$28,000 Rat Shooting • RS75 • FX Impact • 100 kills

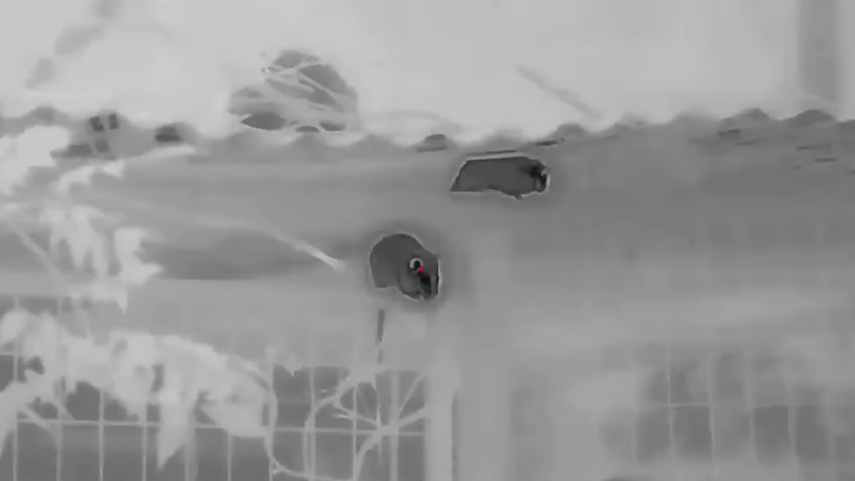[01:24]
That upset them. That upset them.
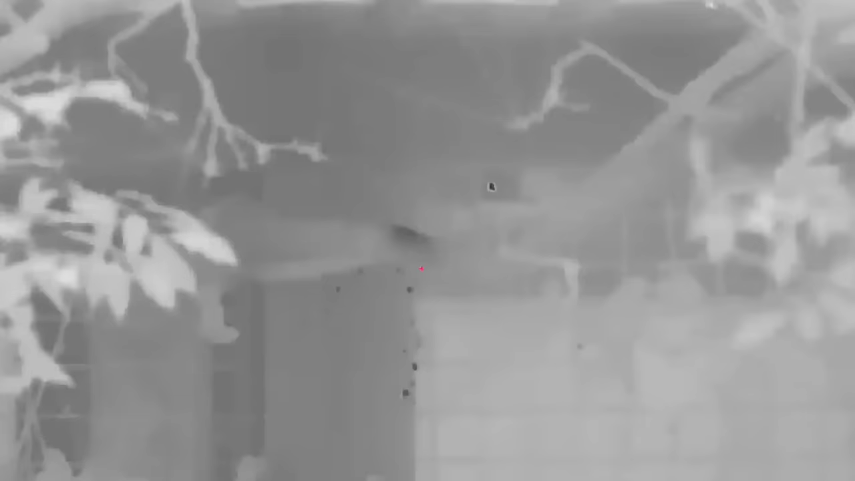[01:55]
Get his head. You're right. Move around. You want to move around.
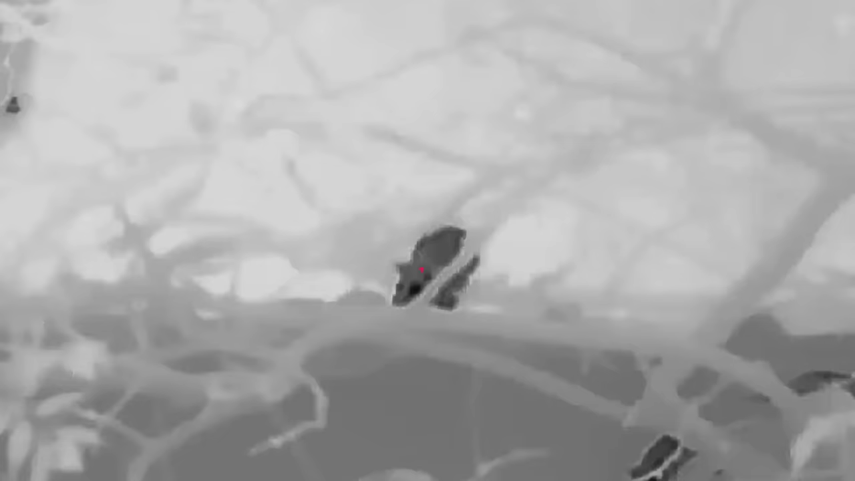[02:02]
Move around. You don't look around.
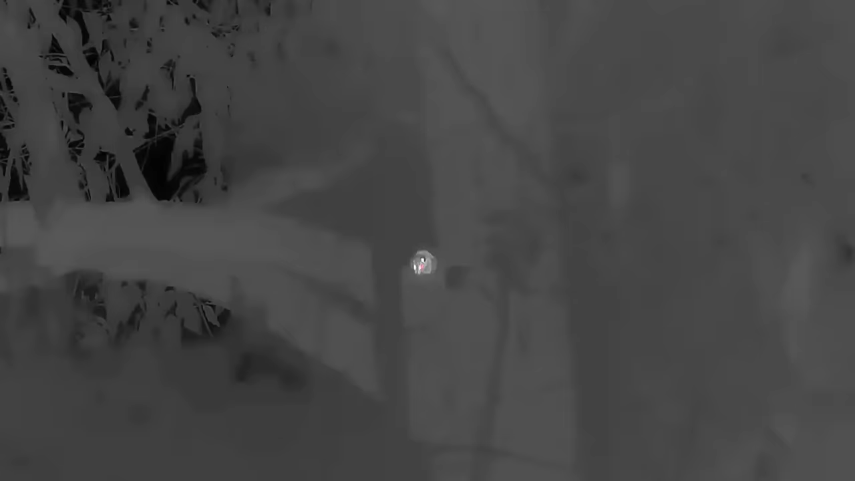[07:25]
that's the arse of one right there wonder if I should Texas Heart shoot him why not oh geez that worked love it when they stick their heads down through the wire just trying to feed one in there that's the hard part
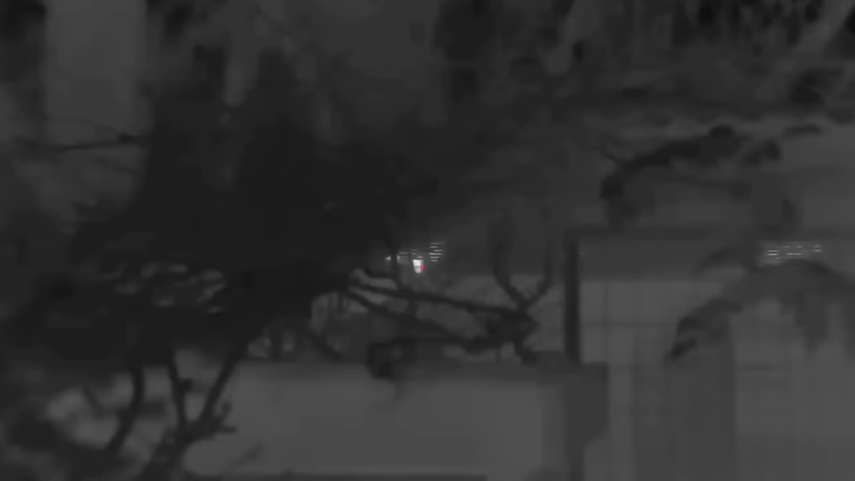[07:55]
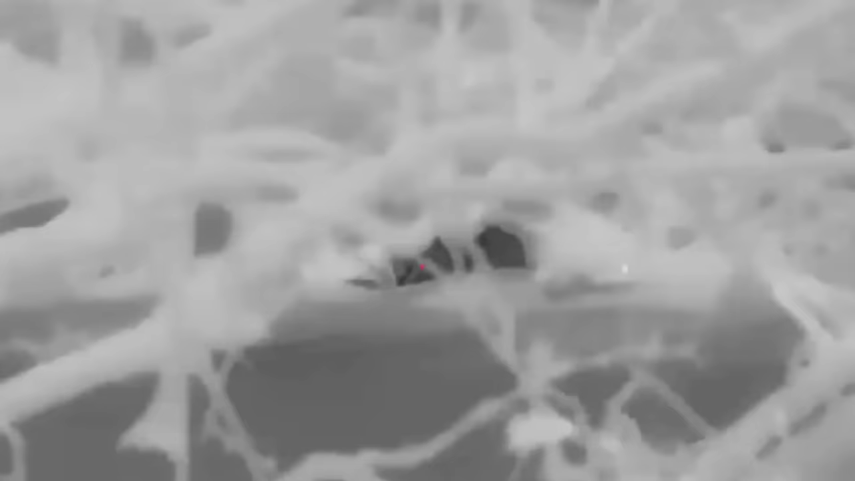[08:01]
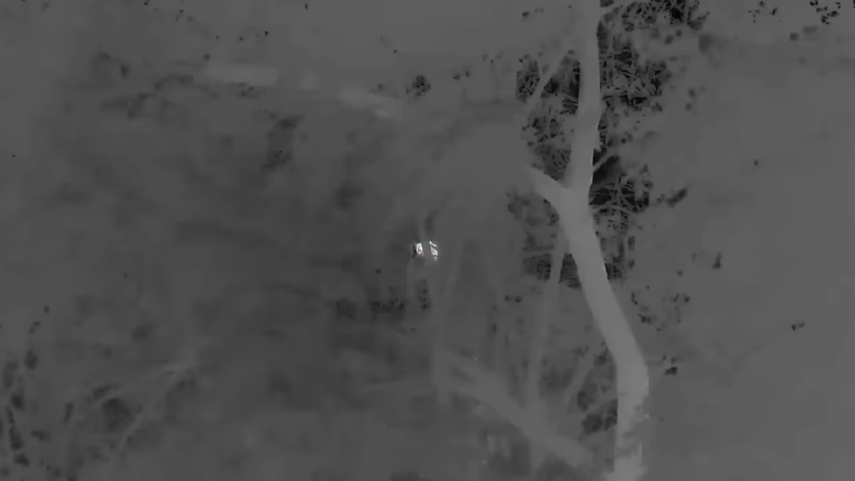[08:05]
this little bastard just looking at me